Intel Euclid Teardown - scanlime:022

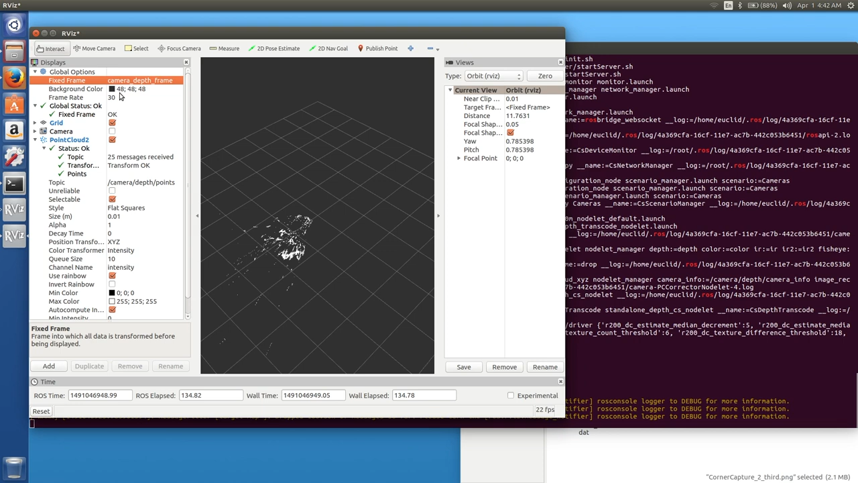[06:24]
So this is what the coordinate system of this visualizer should be. And it was just using a default coordinate system, I think. But now we're using an actual coordinate system that exists the way this is set up.
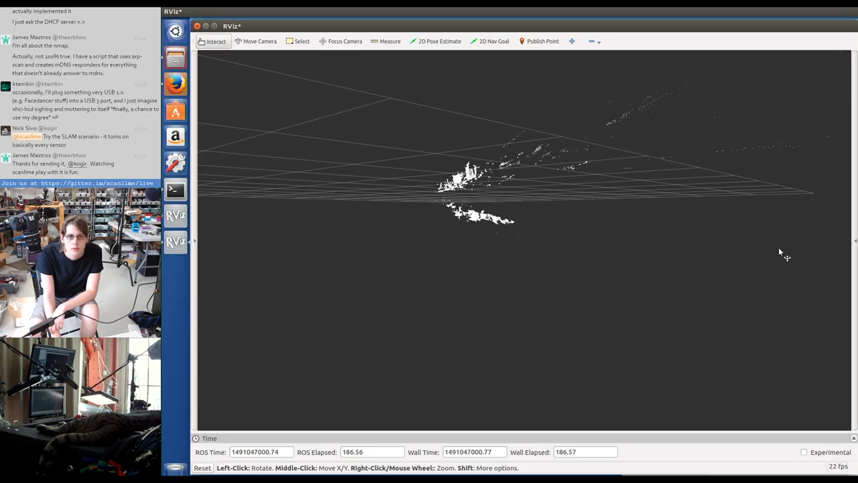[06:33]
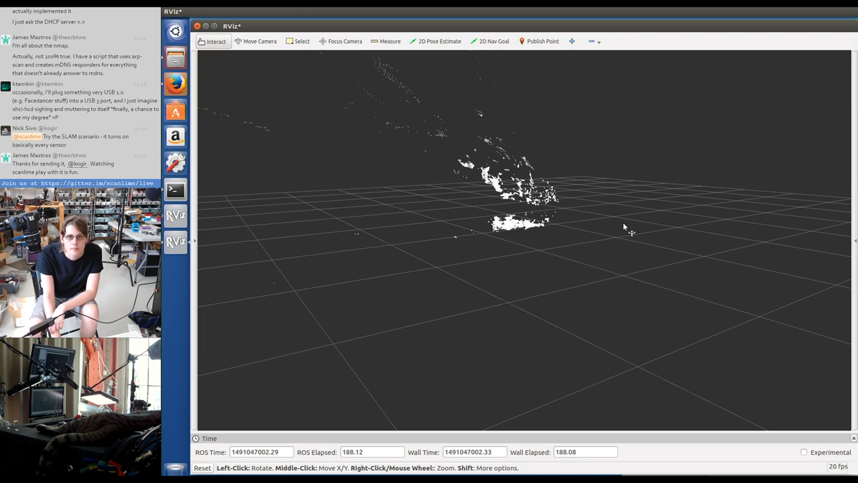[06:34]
I don't know how calibrated this is, so let's maybe try walking around to this a little bit.
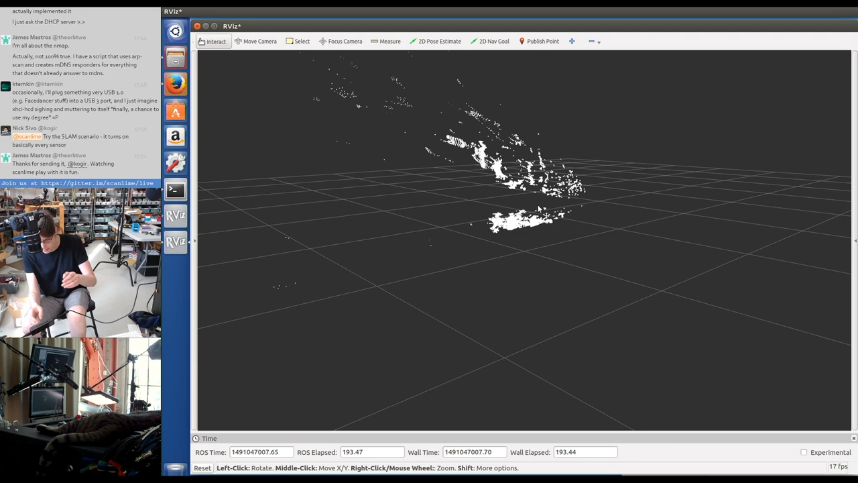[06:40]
I mean, this is connected to the monitor, so I can't walk around a lot, but...
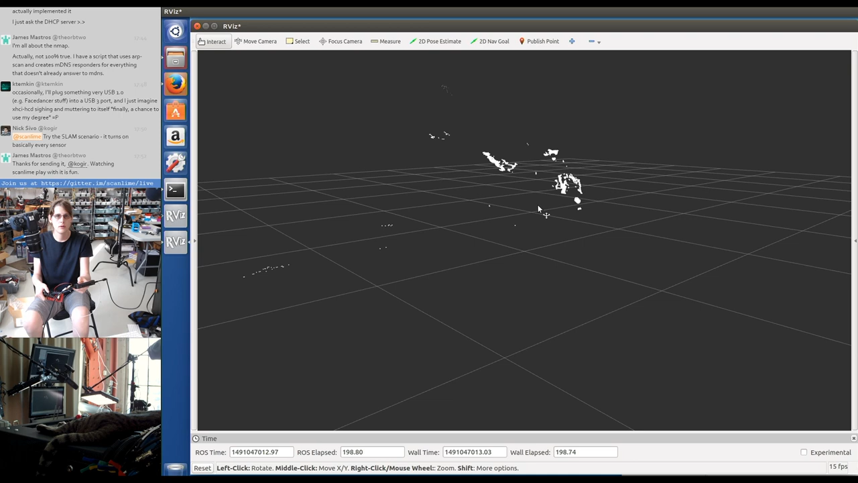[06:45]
So that's pointed... Oh, that's pointed down.
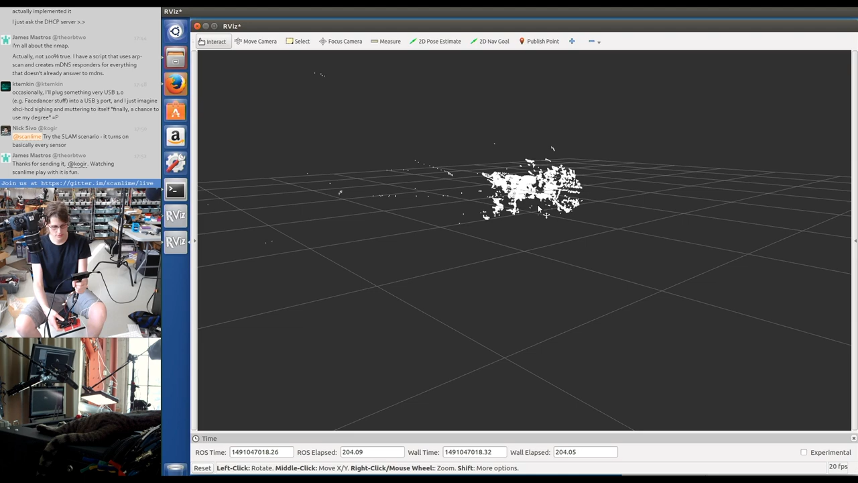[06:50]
Okay. Where's the front of this device?